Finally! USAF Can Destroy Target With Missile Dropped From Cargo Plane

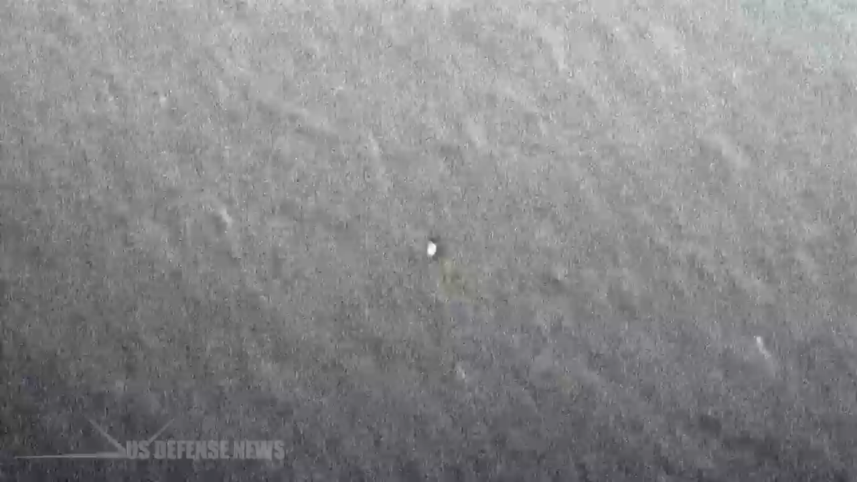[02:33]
Video released by the 352nd Wing shows an MC-100 N30J dropping a pallet,
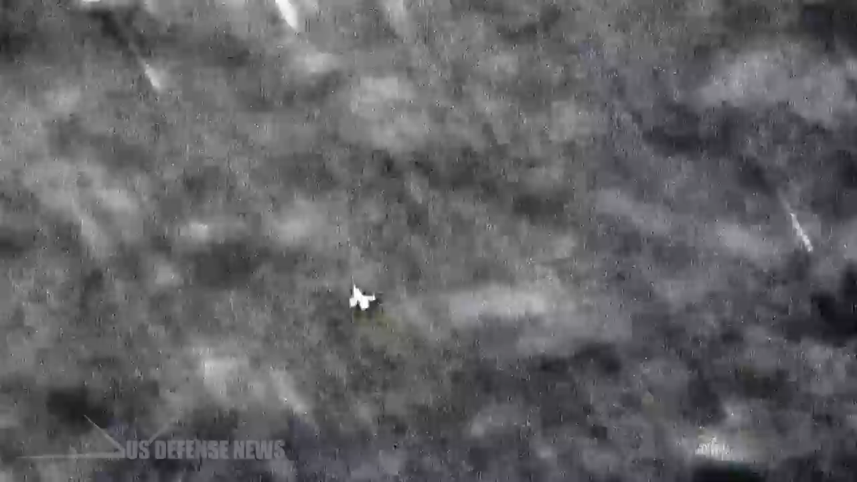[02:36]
its parachutes unfurling, and missile-deploying and flying under its power, before striking the ocean and detonating.